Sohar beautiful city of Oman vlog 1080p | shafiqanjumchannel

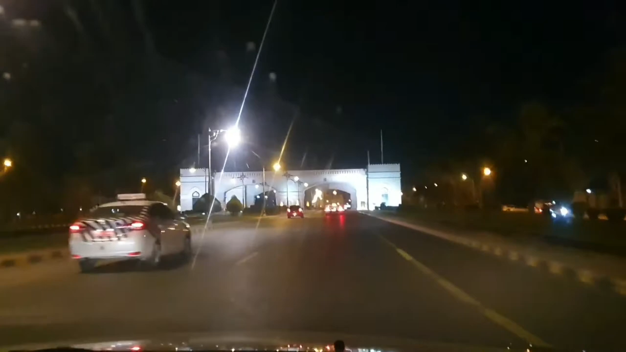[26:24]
ये सुहार गेट है, थैंक यू। ये सुहार से निकलने का रास्ता है बाहर, अब हम बाहर जा रहे हैं।